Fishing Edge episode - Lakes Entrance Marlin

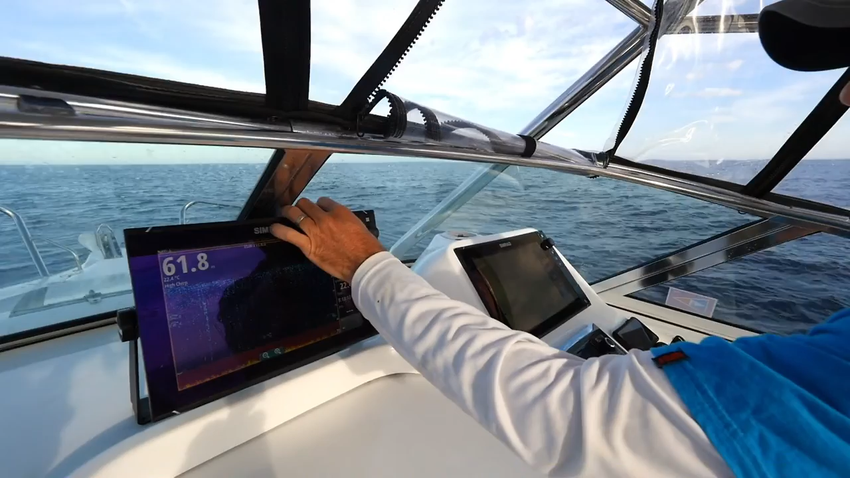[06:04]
So here I'm probably going to go straight into, we go to advance, we go to TVG, it's on 5. Watch this, if we go to 6, we're dropping down that clutter.
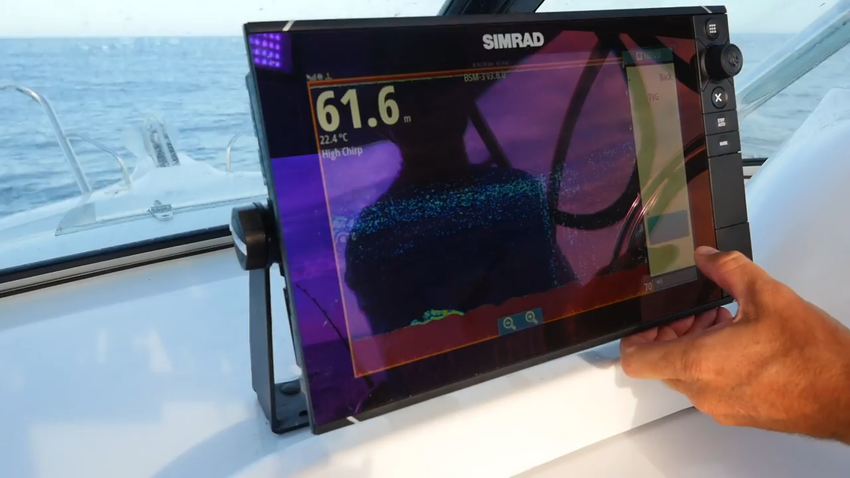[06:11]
On screen: depth 61.6 m, water 22.4°C
See it's bringing this top half of the screen very, very clear. I still want a bit so I reckon at the moment 5 or 6 is pretty good. We might end up changing that through the day but for now that's beautiful.
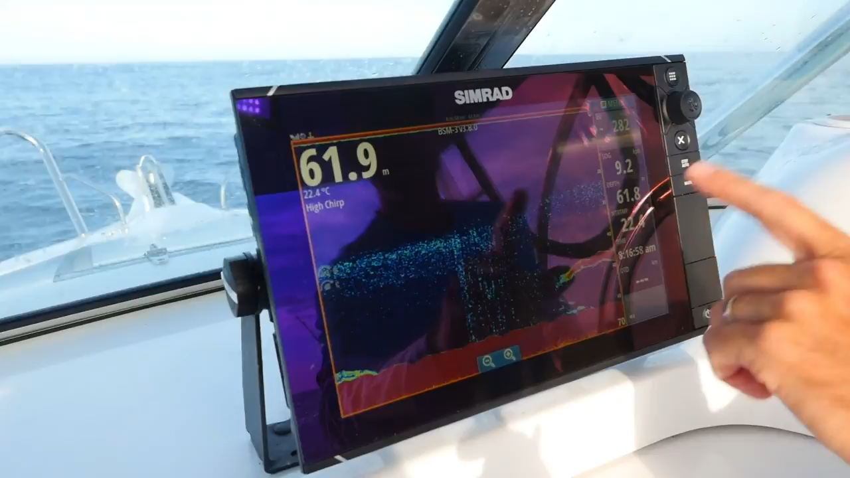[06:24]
On screen: water 22.4°C
Scroll speed's at times 3, ping speed's still quite high at 18 because we're only in 60 metres of water here marlin fishing. There's a heap of bait boys, drop the bait jig.
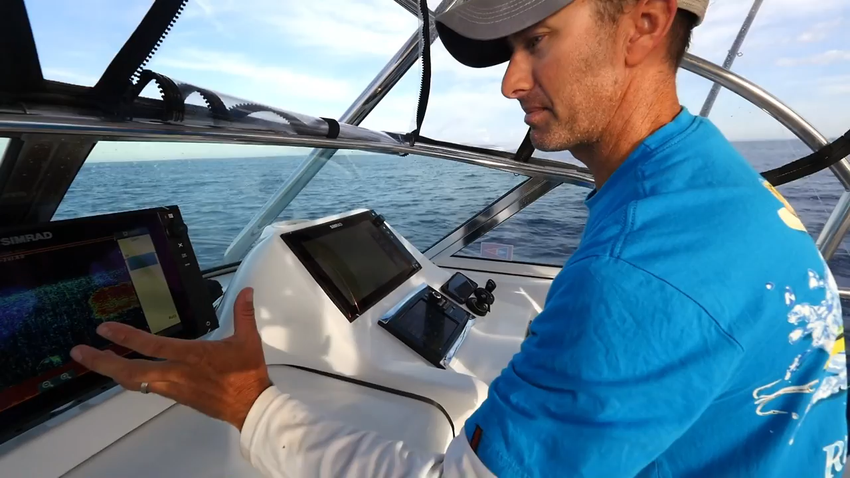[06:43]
And I'll just pull that back a little bit because there's a fair bit of clutter at the moment.
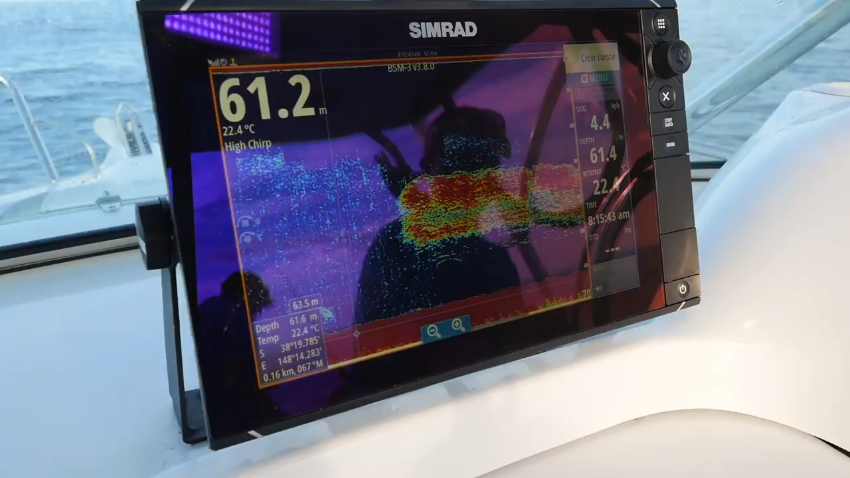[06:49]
On screen: water 22.4°C
So that is a big patch of slimy mackerel, just what we're after.